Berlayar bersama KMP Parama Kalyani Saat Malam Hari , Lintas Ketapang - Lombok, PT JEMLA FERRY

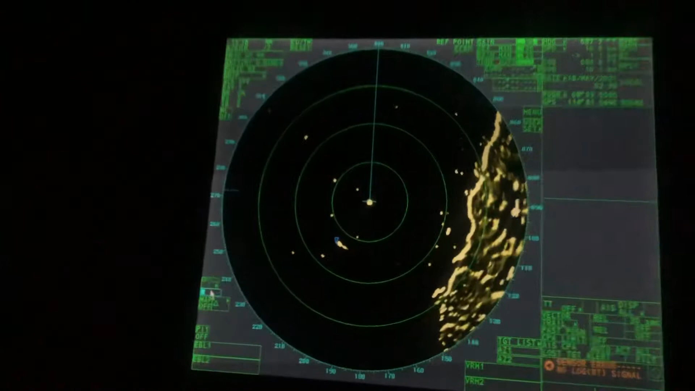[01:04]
Ini alat navigasi dari KMP Parama Kaliani yang semua terbaru terupdate Ada radar
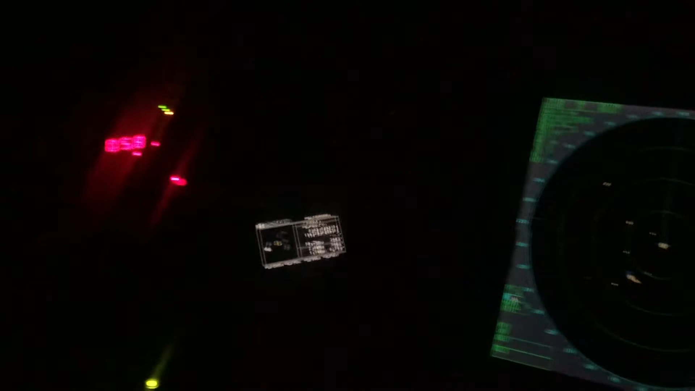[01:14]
Nah ini speed block Ada PAF Ada EGDIS
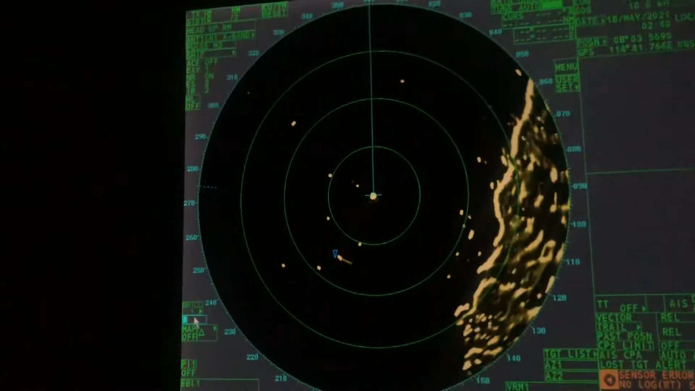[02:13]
Jadi Benda yang titik-titik ini Kita melewati rumpon-rumpon nelayan
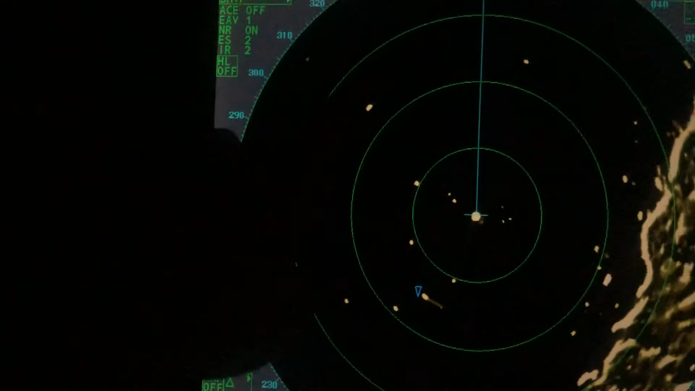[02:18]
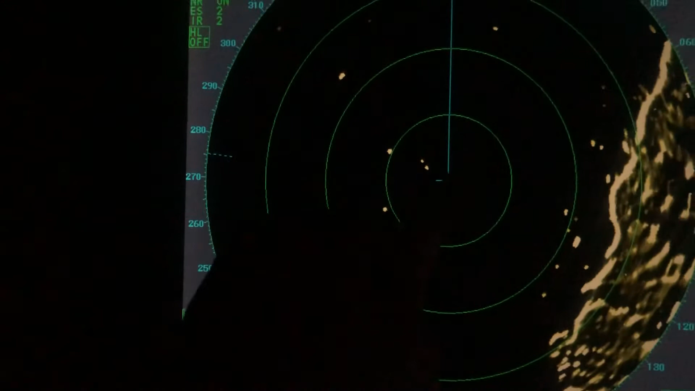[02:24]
Jarak satu ring ini 2 mil Jadi kita pakai 8 mil Dan jarak kita dari Daratan Ini daratan Lagi Ke kapal kita ini jaraknya kurang lebih 6 mil Nah jadi ini Kita Detect kalau ada seperti ini Berarti ini kapal nih Nah ini berarti kapal Mari kita lihat Ini kapal apa
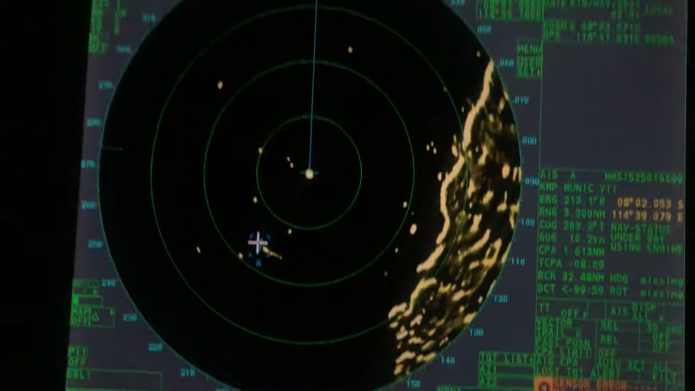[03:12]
Jadi ketepatannya speed 10.3 CPE 1.6 Multiple Dengan jarak kita Nah jadi kita tahu posisi kita disini Di kiri kita ada rumpon Kemudian itu adalah sosok benda
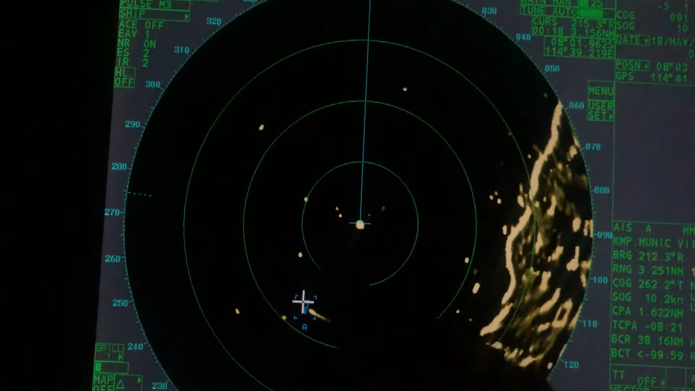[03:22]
Yang harus kita hindari Yang di kanan kita ada sosok benda yang harus kita hindari Jadi kita harus sambil tengah-tengah Sementara speed kita itu 10.1 knot